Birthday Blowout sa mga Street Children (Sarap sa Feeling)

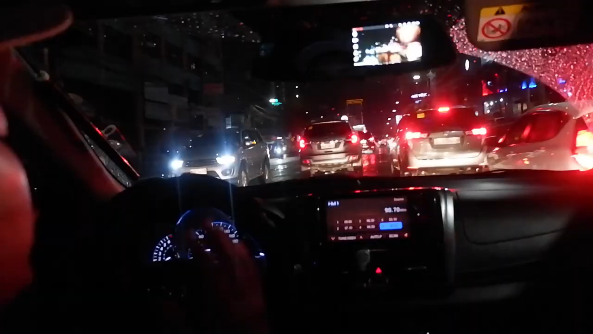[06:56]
so guys maghahanap tayo dito sa timog na mas muna to quezon city
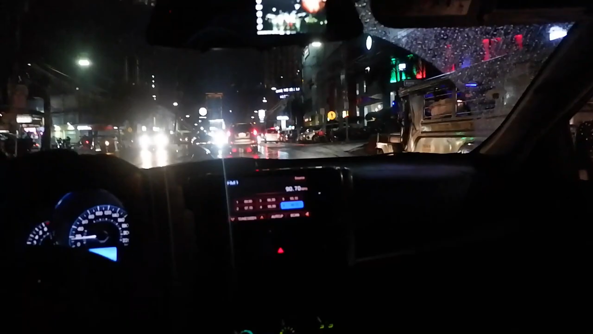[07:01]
baka mga gumigimik ang makikita natin ito kasi meron dyan kasi matalas dito maraming bata kasi syempre maraming gumigimik maraming po na mamalibas po dito mga tignan po natin tingin-tingin lang po tayo sa mga gilid-gilid may mga bata dyan na hindi pa nag kumakain hindi dindi darian kawawa naman hanapin natin yung mga yan